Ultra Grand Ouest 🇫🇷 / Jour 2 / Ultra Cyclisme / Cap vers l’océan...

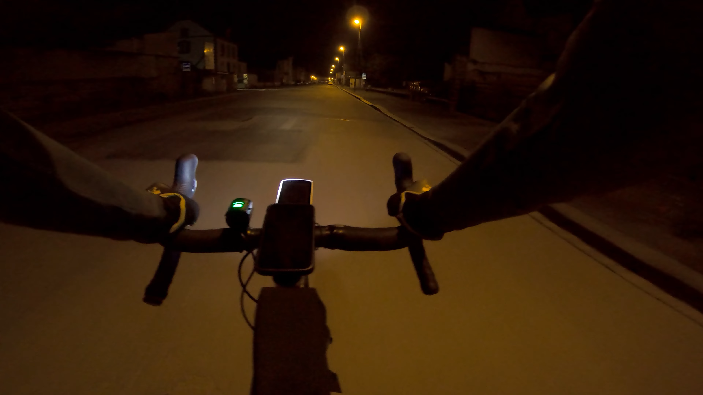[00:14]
là je vais rejoindre Jocelyn et ensuite comment ça s'appelle je sais plus aujourd'hui ça va encore être une journée en plein dans le vent donc il va falloir s'accrocher encore je me laisse toujours au ciel grimpe de partir tôt le matin il n'y a pas un bruit
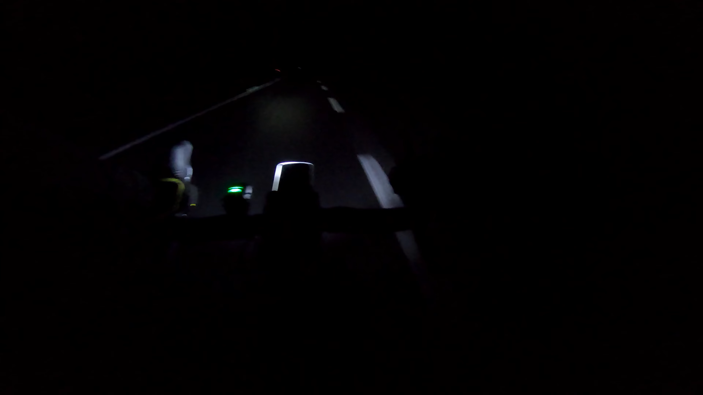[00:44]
là c'est bien, ça descend et c'est dans le vent tout va bien depuis hier c'est bon signe